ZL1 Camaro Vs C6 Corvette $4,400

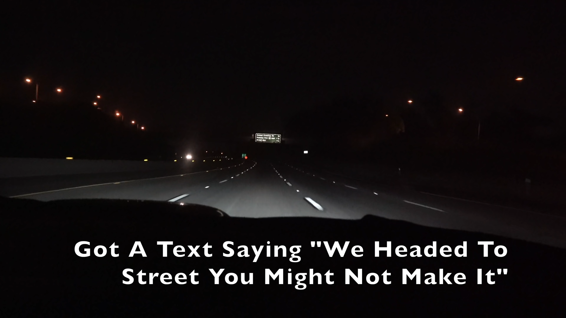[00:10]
running late, and if this exit's f***ing closed, we might miss the f***ing race. Please be open, please be open, please be open. Sign said lane closed. Mother f***er. Okay. Another exit in about a mile. We'll be good. We'll be good. That's the exit right there. Go far right. Oh, they're all closed. This is bad now.
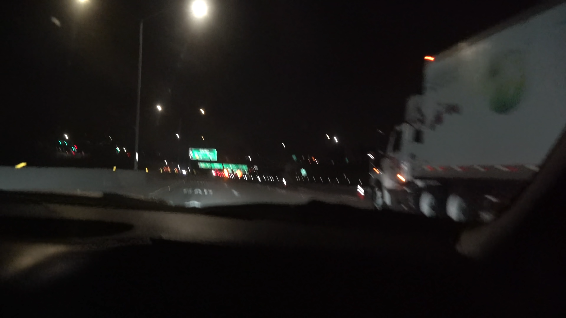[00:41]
This is very bad. I don't even know.
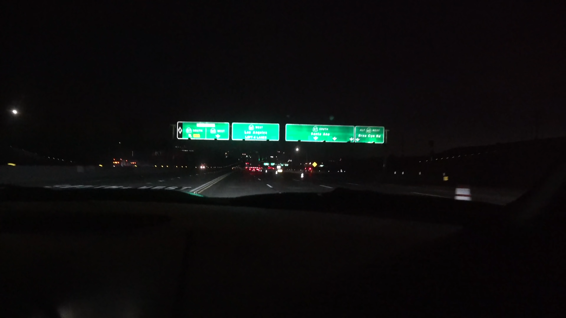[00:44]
The other exit's over there. Is this a walk off? Okay, go right, go right, go right, go right, go right. All the way. Exit here. I think it's on the left side, probably. And you're gonna make a right.
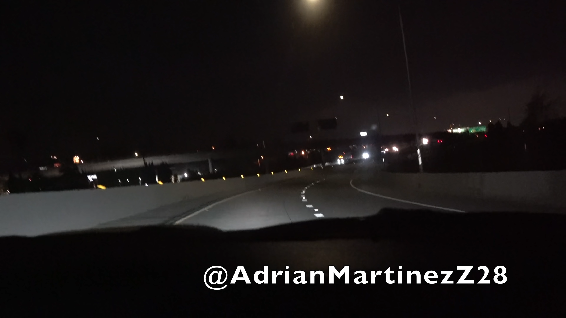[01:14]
Okay. So stay on the left and make a right? Yeah. Go the back way and hope we beat them there.
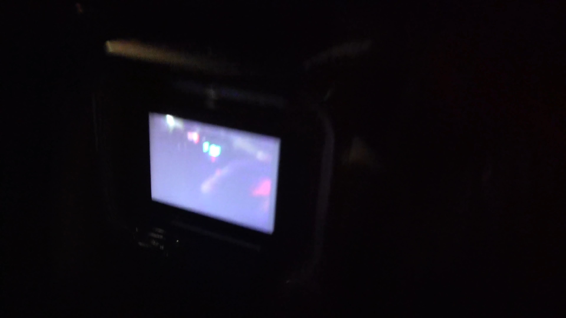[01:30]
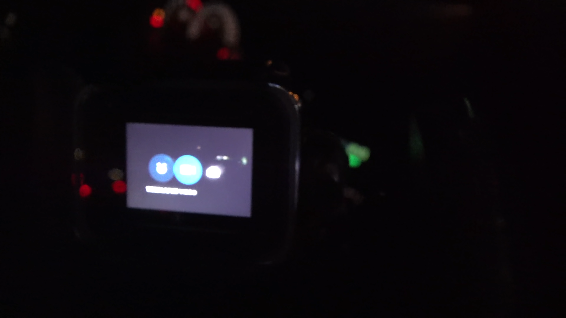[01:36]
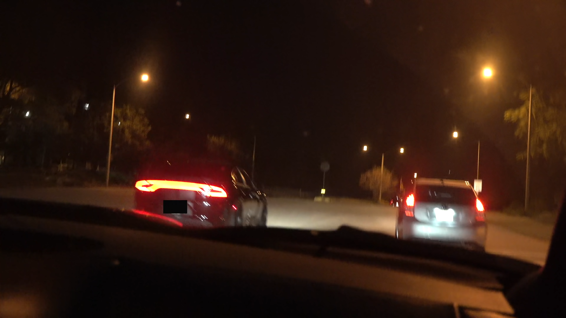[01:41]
Mr. Gravity, that was a stop sign, mother. Oh, he's trying to race Miguel.